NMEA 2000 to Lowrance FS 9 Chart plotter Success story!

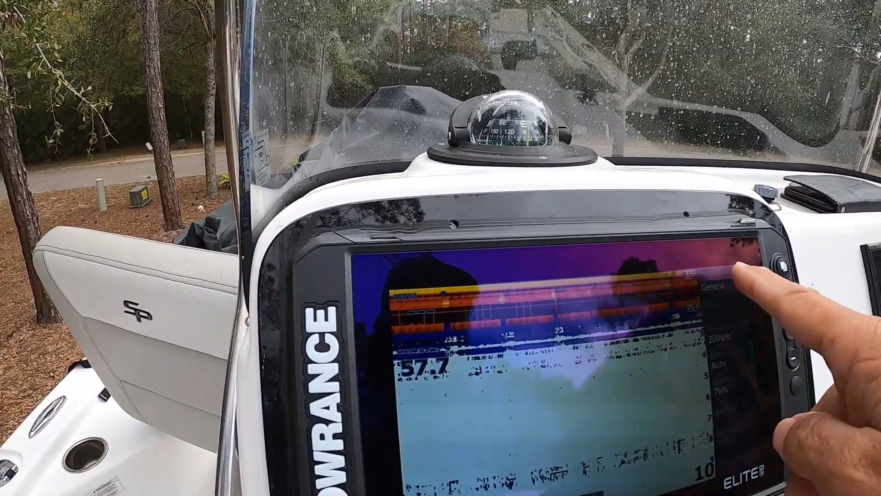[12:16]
And, I mean, I don't know what else I can put on there.
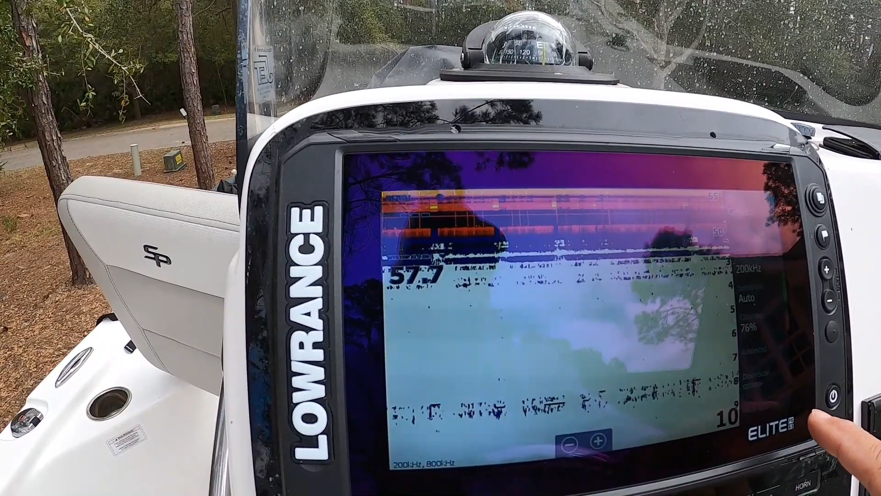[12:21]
But let me hit the button. Edit overlay. I think that's it.
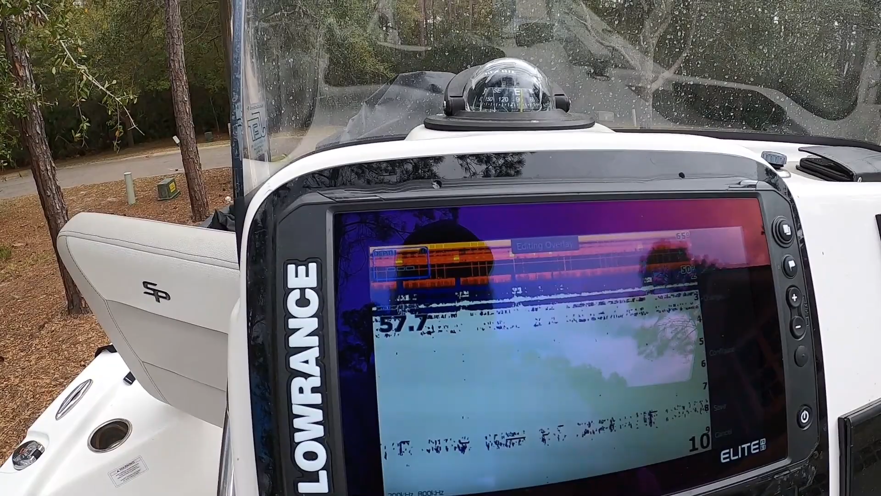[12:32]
I think I got everything on there that you can. Oh, add. Let's see if there's anything else. Water temperature, water doesn't structure, depth, speed. Fuel tank. I guess I could put my fuel tank there if I wanted to watch or look at that. I mean, there's all kinds of stuff you can put on there. Engine. There's nothing on the engine I can put on there. Time.
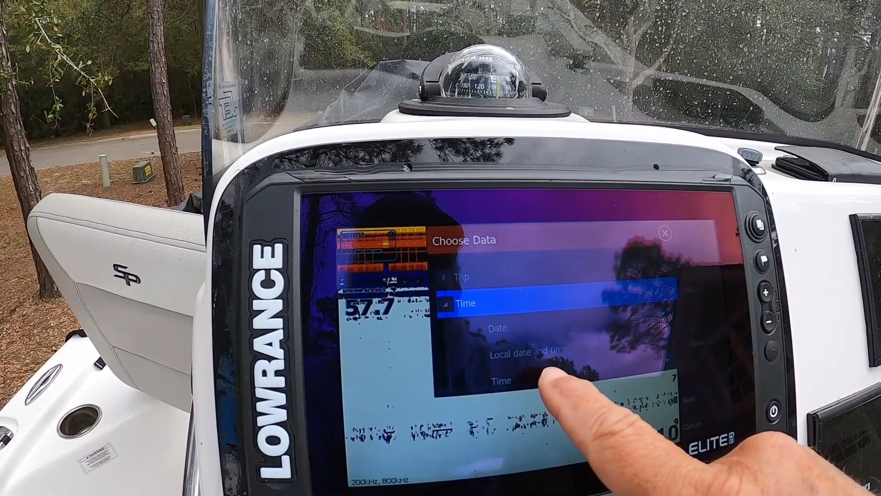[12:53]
I can put my local date and time on there. And it goes right there. Fuel tank. If I wanted to, I could put that on there as well. But I'm not going to because I'll just put it on my other one.
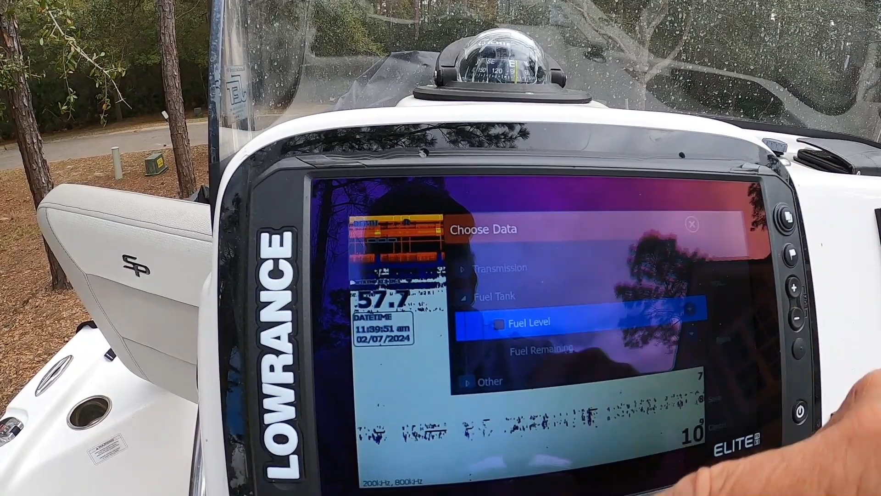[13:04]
Then I add. Then I hit save. And there's my date and time. Pretty easy stuff.
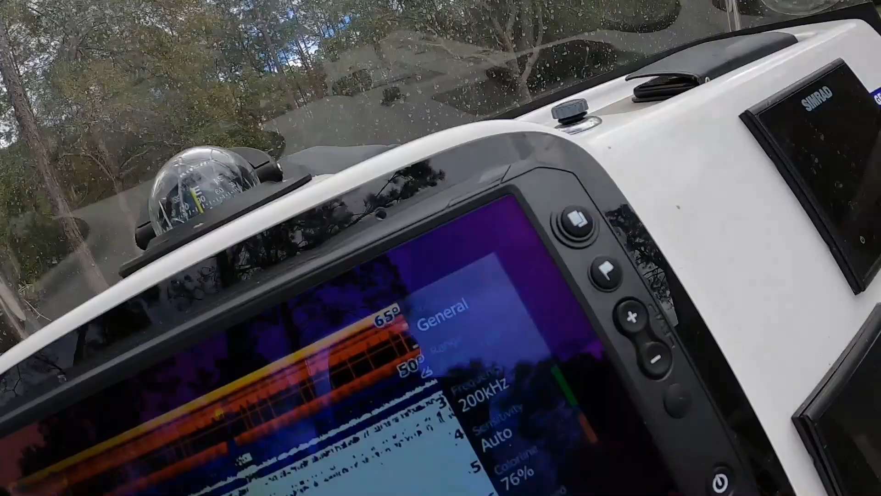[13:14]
I got to figure out how to hide this border right here, my control panel.